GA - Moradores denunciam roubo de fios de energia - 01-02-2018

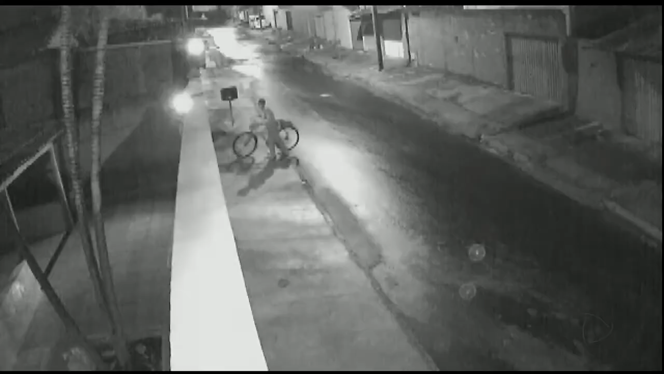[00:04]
No vídeo é possível ver a mulher que chega de bicicleta e depois sobe no muro para cortar os fios de eletricidade.